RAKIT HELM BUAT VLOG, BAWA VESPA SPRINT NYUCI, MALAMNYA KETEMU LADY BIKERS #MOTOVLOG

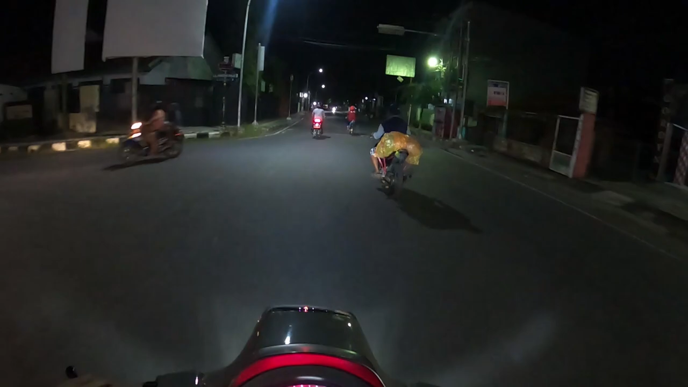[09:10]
Sepertinya ada motor dua tak tuh, apa tuh, kita kejar ya, kita kejar.
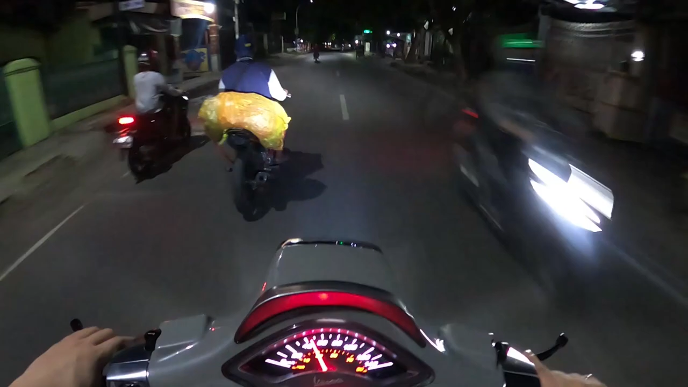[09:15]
Oke, motor apa ini? Kita mepet. Wah, lampu belakang seperti KRR nih. Ya ini KRR nih guys. Nah juga Cirebon.
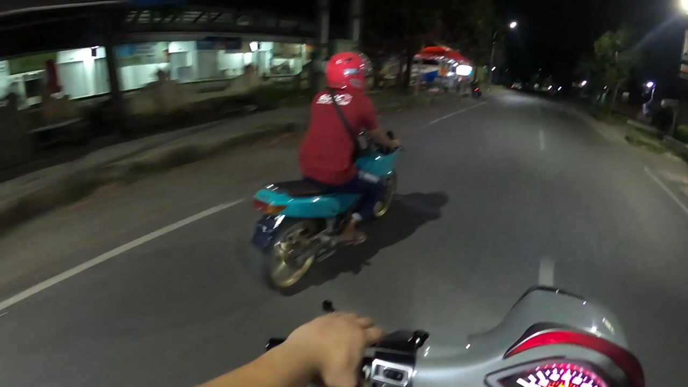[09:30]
Bukan KRR guys, itu seperti Yamaha Touch ya. Karena lampunya itu kotak kecil. Tapi keren juga, ternyata ada ya motor-motor dua tak aneh di Cirebon. Bisa dibilang masih banyak sih yang aneh-aneh, gue sendiri juga kaget. Jadi tuh, untuk Vespa sendiri, gue mesin belum apa-apain. Cuman kemarin itu, kita kita dengar-dengar sedikit soal kalau kita mau menggunakan penggantian
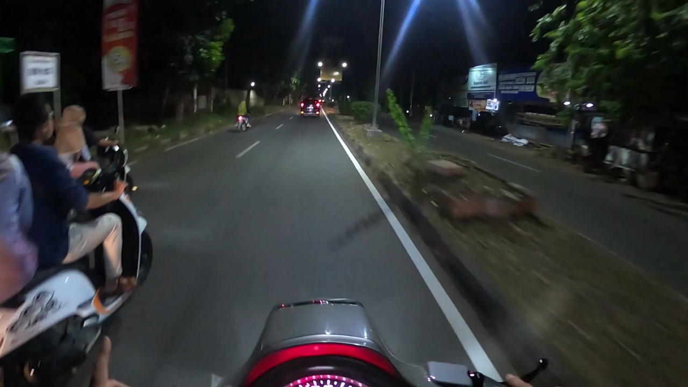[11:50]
Ini namanya Jalan Cipto. Jalan ini adalah jalan bisa dibilang mungkin menjadi jalan utama suatu saat karena di sini ada mall juga guys.
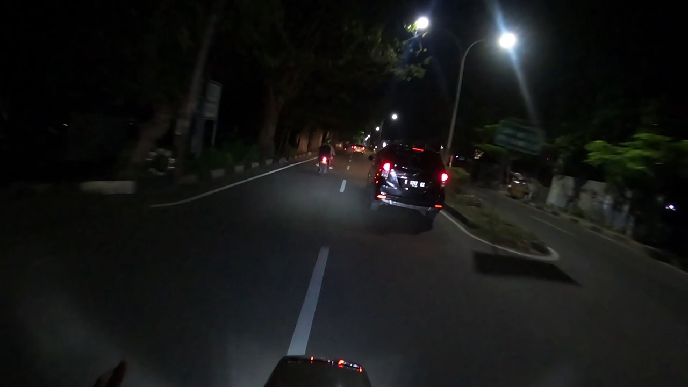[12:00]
Mall semua berjejer di sini. Gue nggak ngerti kalau kayak Jakarta itu kan ada Taman Anggrek, ada Central Park ya.
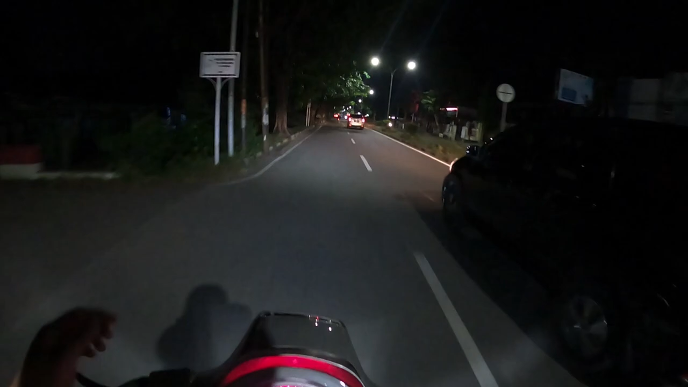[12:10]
Central Park itu berdempetan, mepet-mepetan deket. Tapi kalau di Cirebon juga mirip-mirip, tapi jalannya kecil, belum segede Jakarta. Tapi ya lokasinya berjejer.
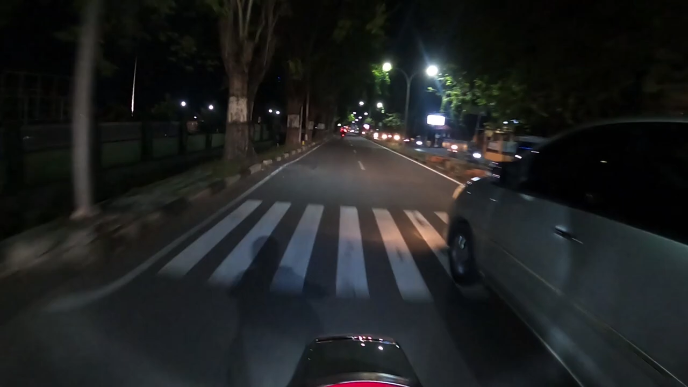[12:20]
Jadi udah akan ada dua mall di depan sini. Nah, kalau ini kan Cipto Ujung guys namanya. Kalau ke sebelah kiri, kita ke arah Earth Bengkel nih, ke sebelah kiri.
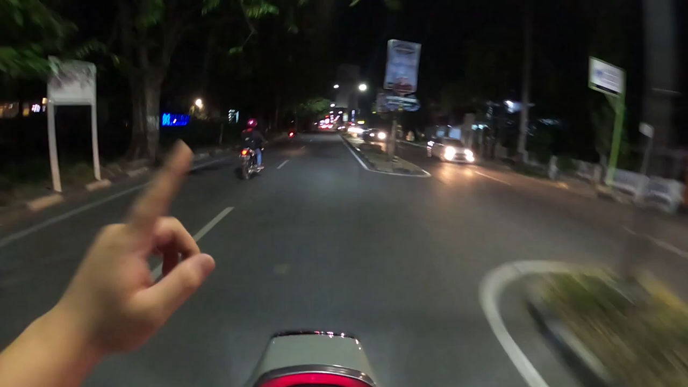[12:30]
Nah, kalau lurus, kita tetap ke Cipian nanti.
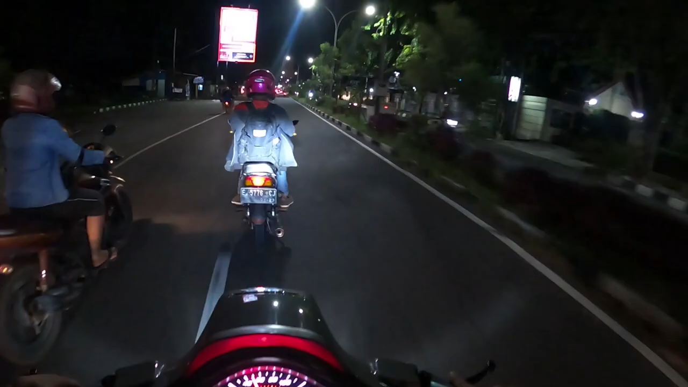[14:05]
Tidak apa. Okay. Ini guys, ada Cirebon. Ada salon hits. Ada orang Cirebon. Pasti tahu lah itu salon apa. Ini tempat web hits juga. Dan ini ada ricis di sini. Buat kalian penggemar makan pedas level 5, boleh kalian ke ricis ya.
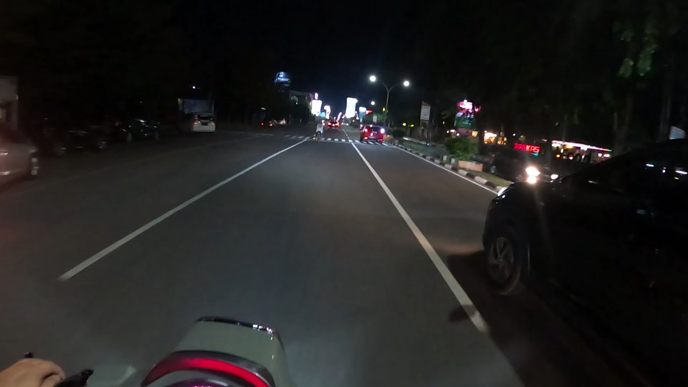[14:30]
Tambah lagi. Ini mallnya guys. Itu di sebelah kiri gua. Pasti kalian yang wilayah luar kota, pasti kalian tahu namanya Abnormal. Abnormal di Cirebon di Jalan Cipto. Guys, kalian sebelah sini.
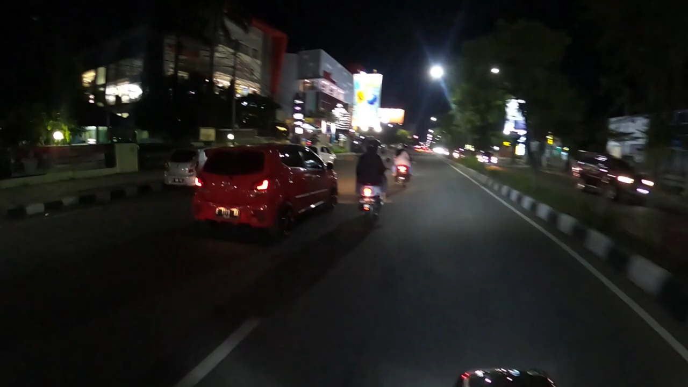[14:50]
Dan di sebelah abnormal itu adalah toko buku kebanggaan kita masa lalu, Gramedia, yang pada suka mainan baca komik atau nggak baca buku gambar atau apa itu ada.
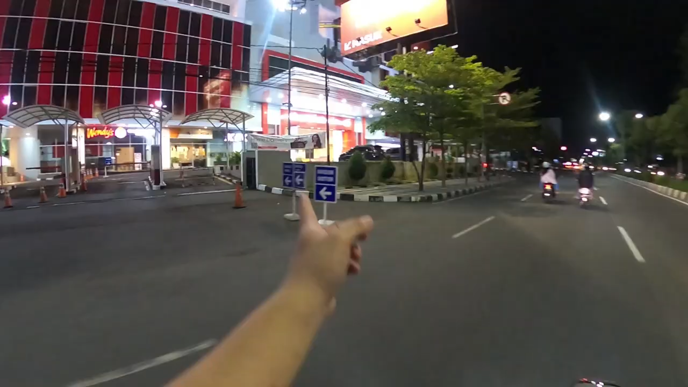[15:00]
Dan ini mall yang lumayan besar, Transmart, siapa yang nggak tahu Transmart itu ada. Dan ini satu lagi sebelah kiri adalah mall yang bisa
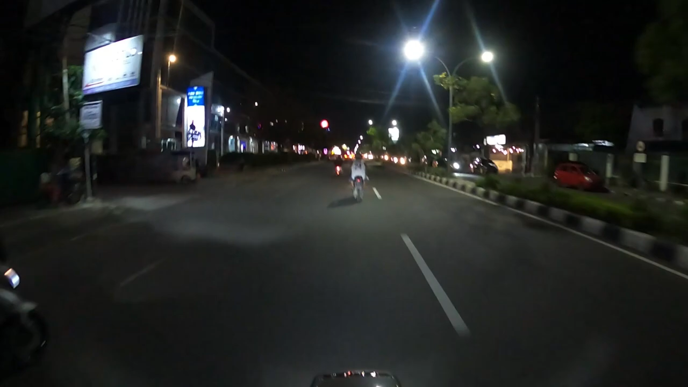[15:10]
dibilang ini paling terkenal di SB Mall. Wih, ada pemain basket guys, El Nino.
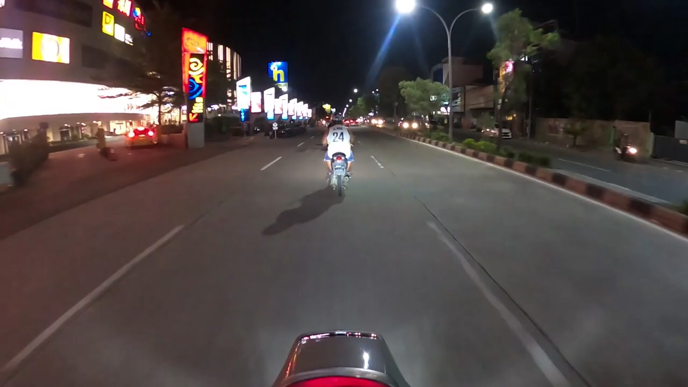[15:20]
Tangan kutung, aduh nggak masuk angin pak. Ini dia mulai. Nah, dan jangan bosan guys, itu mulai kedua. Dan di depan lagi ada mulai. Jadi seperti ini wajah-wajah kota Cirebon yang malam biasanya ini lagi PSBB biasanya kosong banget nih. Ini tapi gue nggak ngerti apa udah masuk ke new normal kayaknya ya, jadi agak penuh seperti ini nih guys.
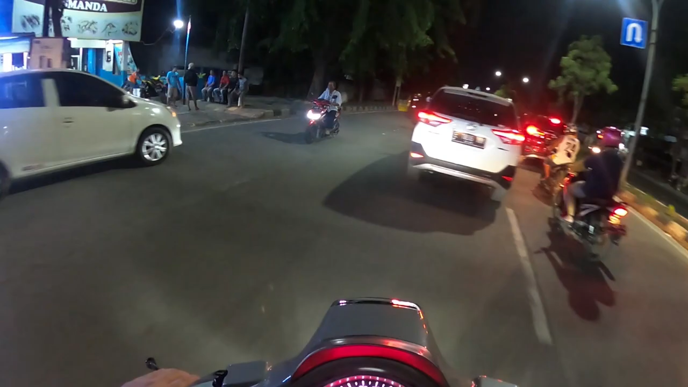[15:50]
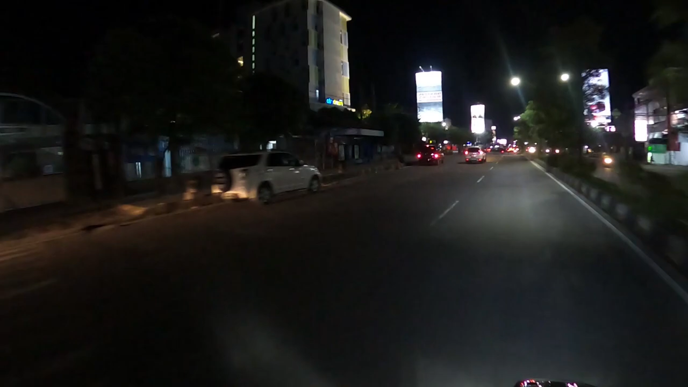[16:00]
Hotel check in. Nah ini dia satu mall lagi, mall yang tertua di Cirebon.
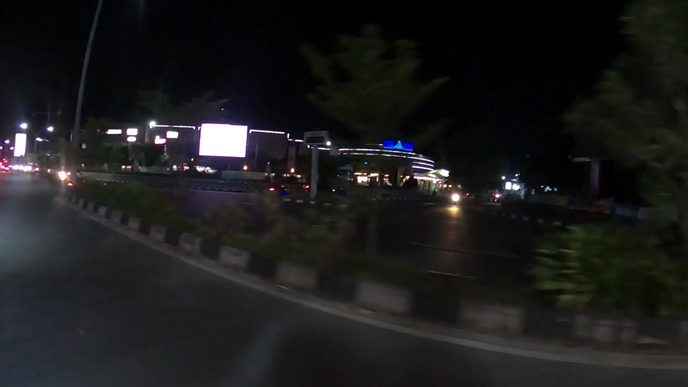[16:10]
Ini namanya BG Mall ya, dan tempat ngopi gue favorit gue tuh di depan seberang itu paling favorit gue gitu. Dan kalau di Cirebon kalian tahu pasti namanya makanan khas Cirebon apa?
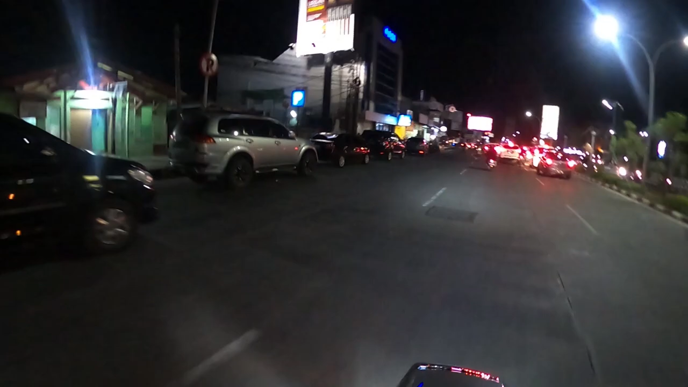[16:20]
Itu ada Mangdul, Gamblang Mangdul. Ini ada wilayah ini dekat Mall Grage Mall ini Mangdul. Ini dia Mangdul ya, sampai malam masih ramai.
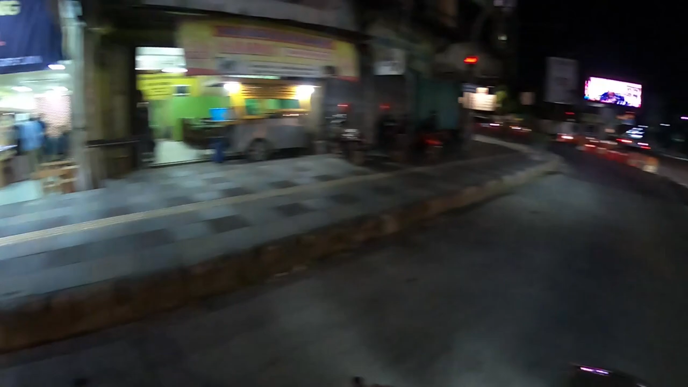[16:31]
Dan ini gue belok ke Jalan Suparet di tempat cuci motor gue ada di Jalan Suparet.